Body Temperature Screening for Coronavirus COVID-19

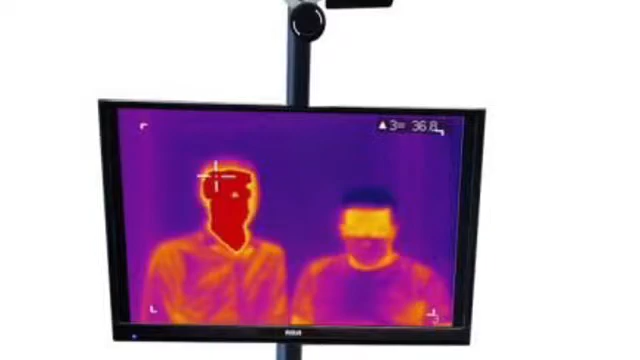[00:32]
The M3000P easily identifies and indicates the person with the highest temperature.
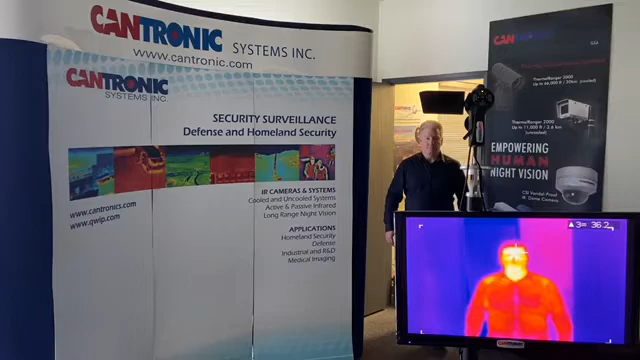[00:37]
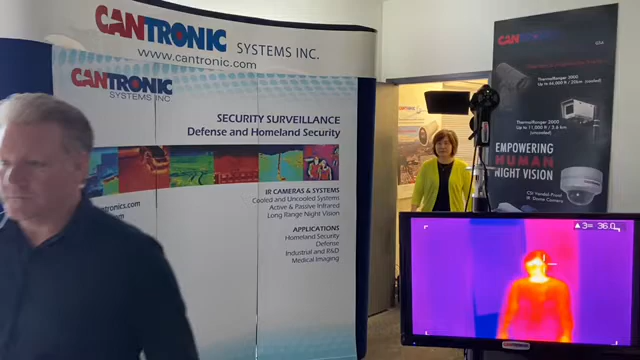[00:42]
Our temperature measurement accuracy is plus or minus 0.5 degrees Celsius or 0.8 degrees Fahrenheit.
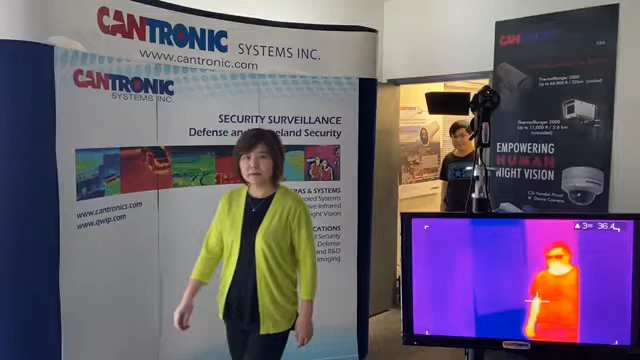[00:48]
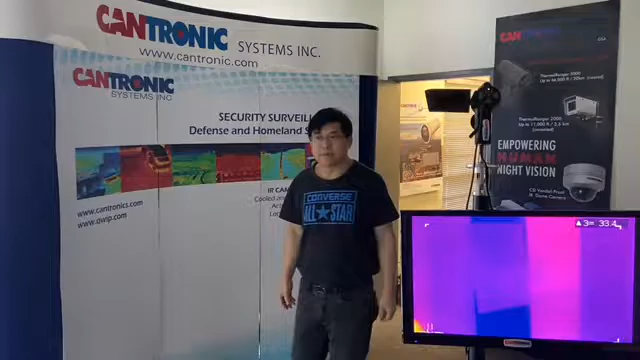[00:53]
The P3 unit is in total compliance of social distance requirements, allowing quick, accurate, non-invasive scanning.
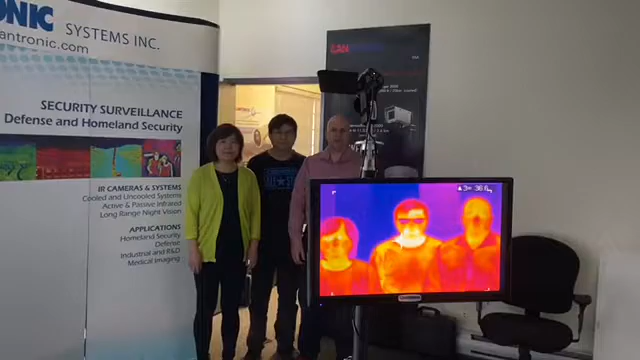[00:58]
Our software makes it easy to set alarm ranges.
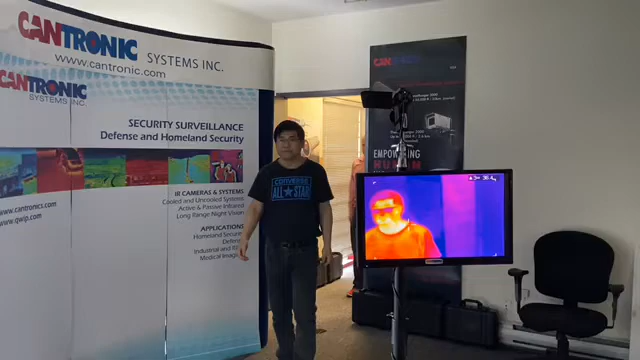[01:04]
You can have both visual and audio alarms, making it easy to identify.